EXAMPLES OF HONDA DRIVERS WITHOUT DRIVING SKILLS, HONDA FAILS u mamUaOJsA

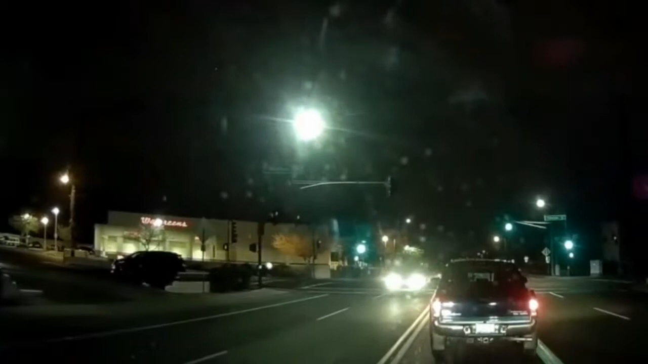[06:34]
Person on the second street. The fuck is wrong with you, you dumbass? Look how he's trying to get away. He's still going. But be careful, be careful, be careful. Hey, stop, stop. Stop, we're gonna try and stop him. Oh, God.
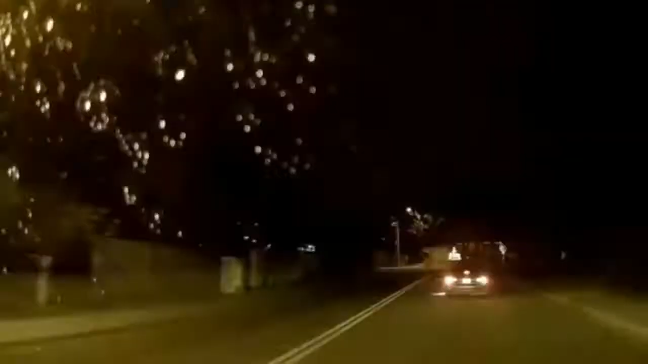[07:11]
back up to 56th. We're coming right back up to 56th Street. Yeah, 56th and what are we on? 57th, maybe? What's Osborne. Osborne. He's pulling over. Boy, he's smoking. The license plate number is B, as in boy, V as in Victor, S as in Sam, 136.